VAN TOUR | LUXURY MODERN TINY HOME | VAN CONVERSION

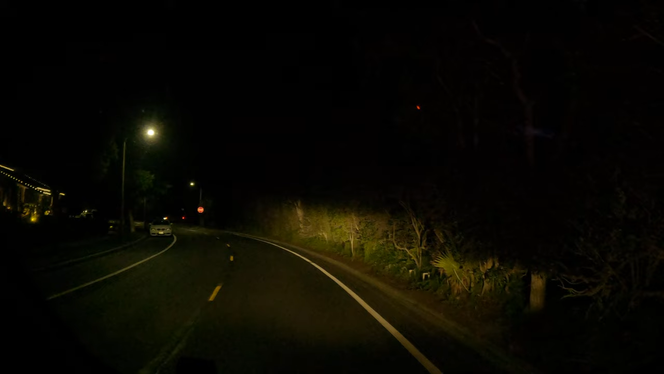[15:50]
Regular headlights, brights, and the light bar.
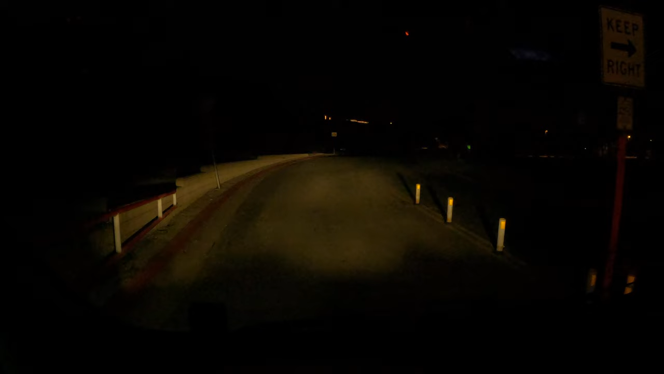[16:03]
And this is the regular stock headlights. And now for the light bar. It's just insane. It's like daylight.